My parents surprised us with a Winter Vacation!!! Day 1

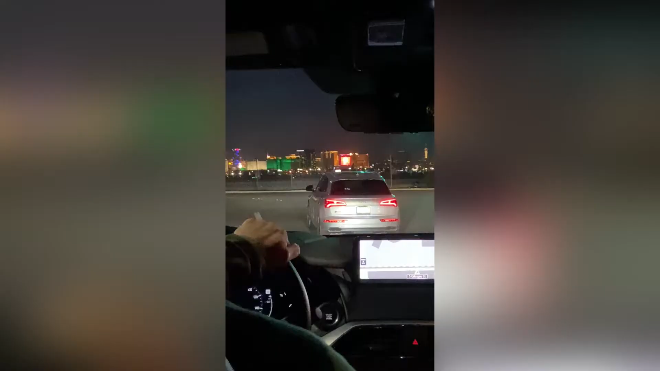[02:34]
We're driving to The las vegas strip that has some casinos with flashy lights